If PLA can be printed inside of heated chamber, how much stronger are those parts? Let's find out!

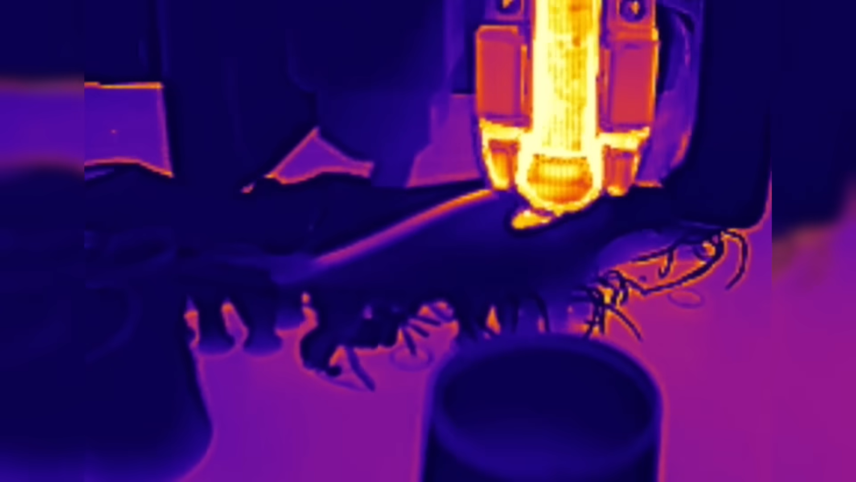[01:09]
So it's still hot and then we have a more isolated hot area below that area that we're extruding into as well.
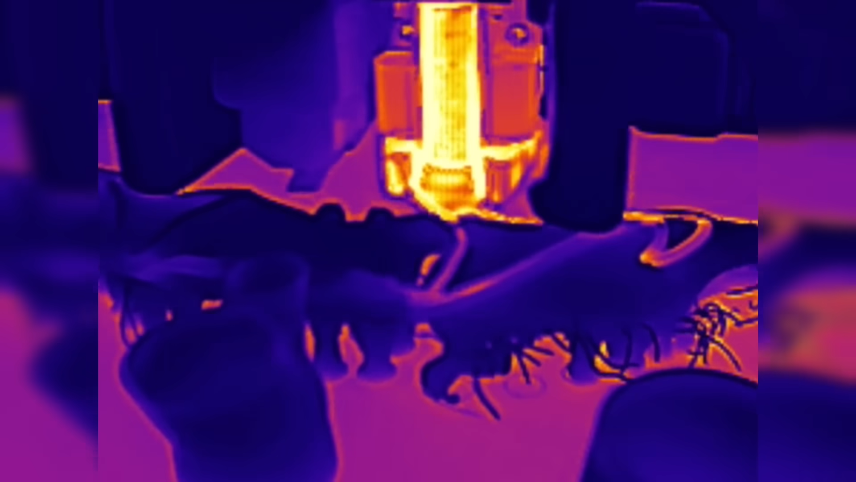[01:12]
So taking that idea of printing into hot filament, what if we were able to print PLA in a heated chamber?